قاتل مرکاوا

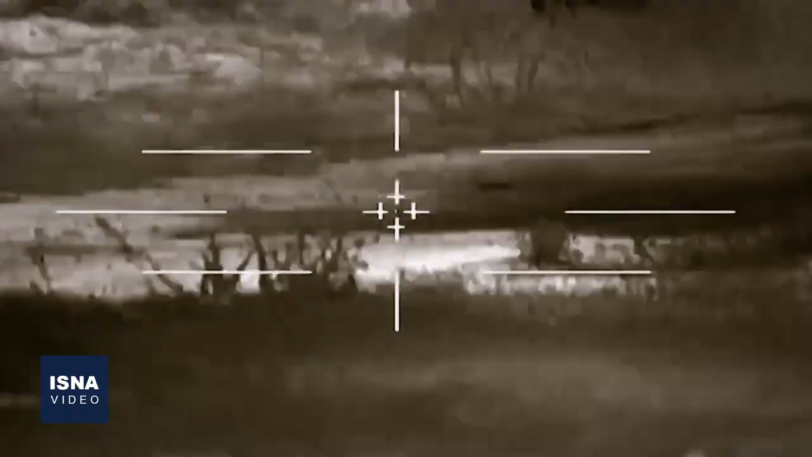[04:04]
مرکاوای نسل 4 دارای یک دوربین 360 درجه مجهز به عدسی
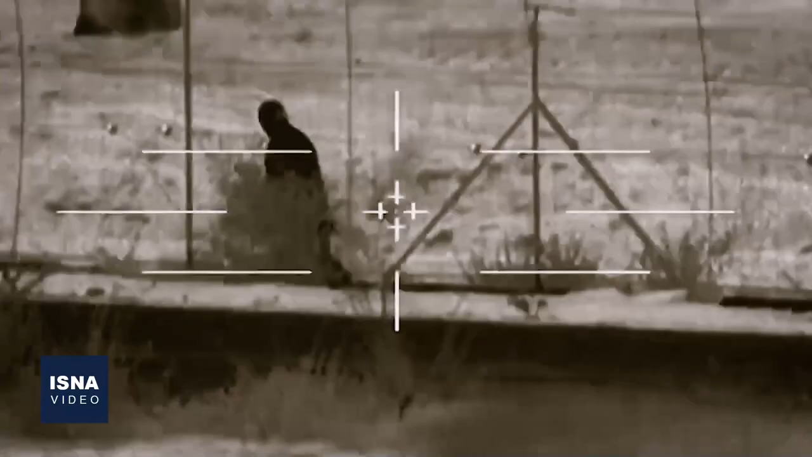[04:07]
که در دید مسلسل است تصویر برداری می کند.
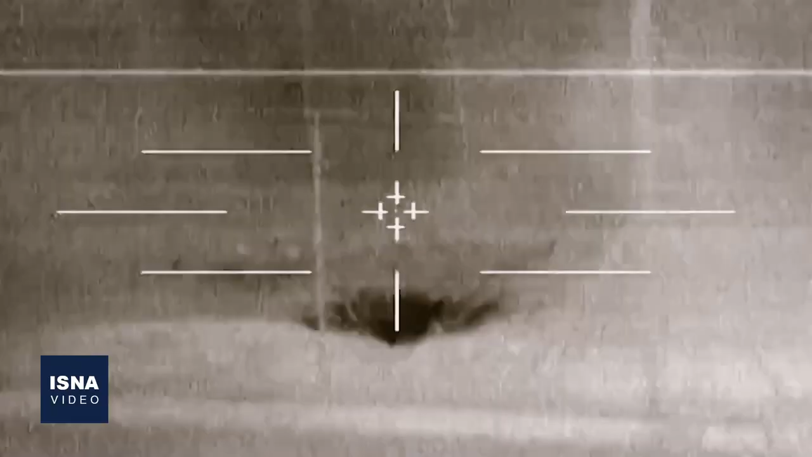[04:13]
این دوربین در صورت مشاهده هر تحرک
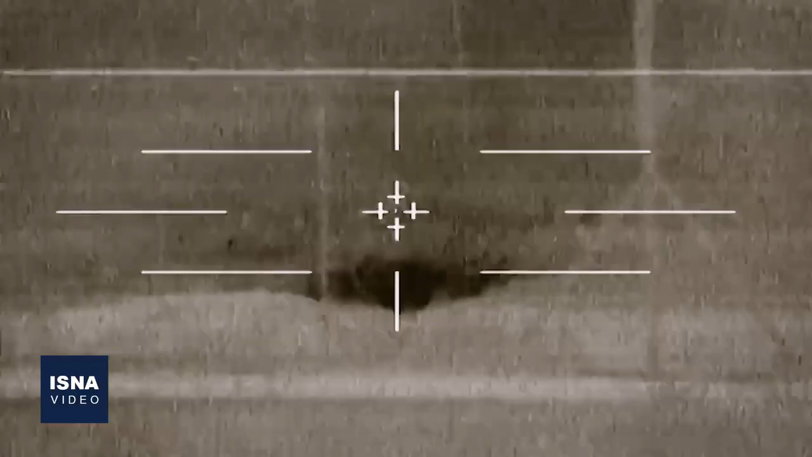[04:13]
یا فعالیت
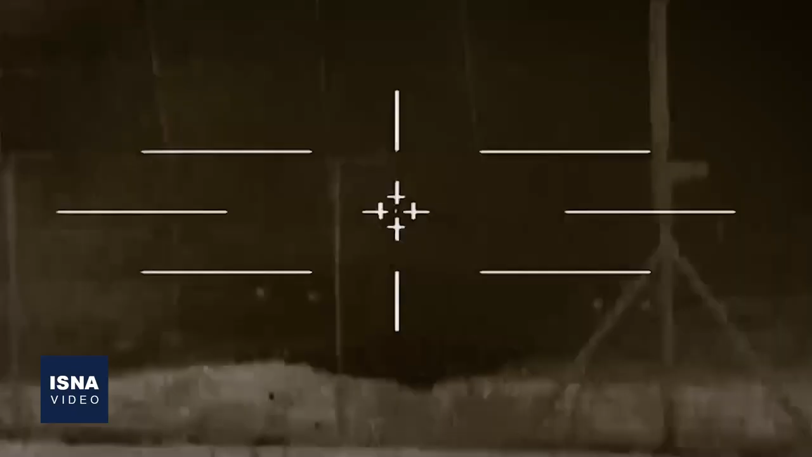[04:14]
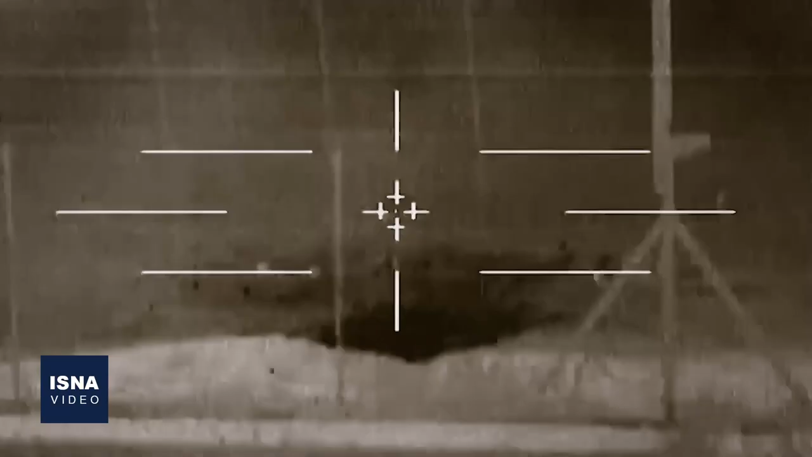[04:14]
مشکوک در اطراف تانک به خدمه هشدار می دهد.